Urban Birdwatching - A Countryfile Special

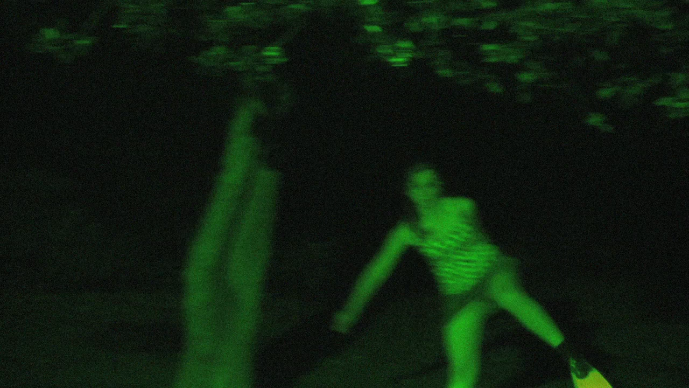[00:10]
Here we have a prime example of the rare, flat-chested wader.
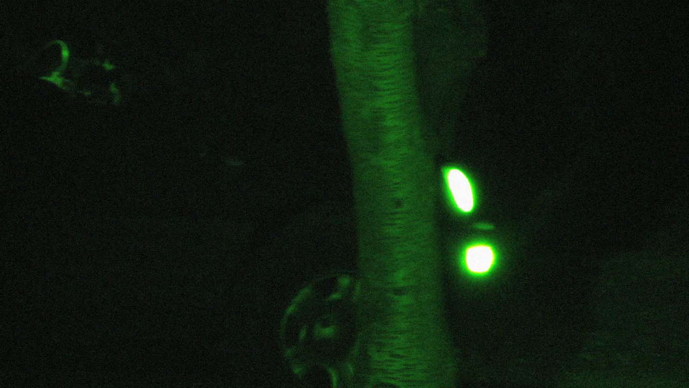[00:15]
Breathtaking. Look at her go.
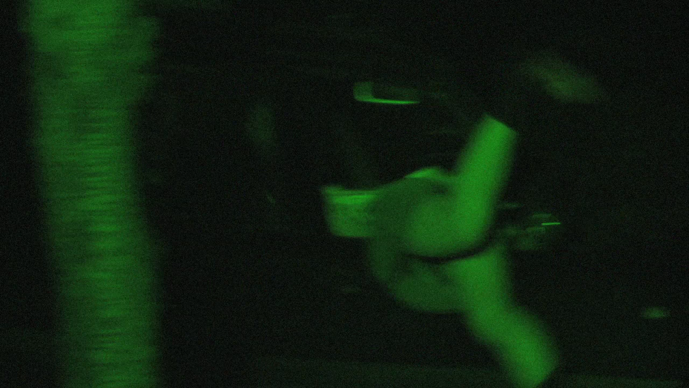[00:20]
The beauty. Just there to the right. Yes, you can just make it out.
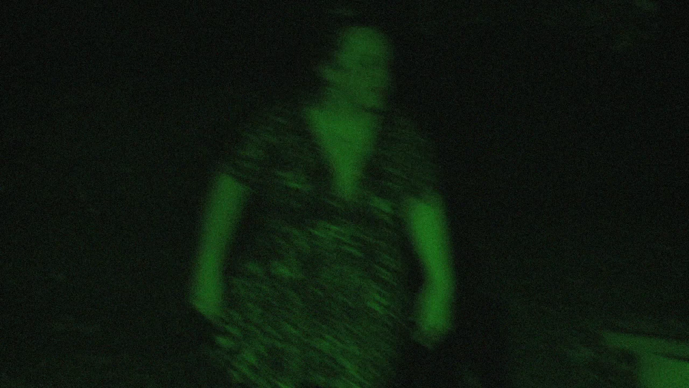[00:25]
It's the common spotted tit.
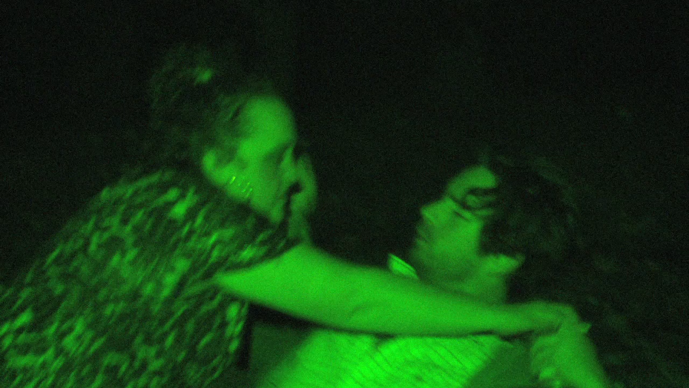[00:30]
Foraging for food. Simply oozes charm, doesn't she? Can you hear that? That, viewers, is the call of the pink-cheeked cackling thrush.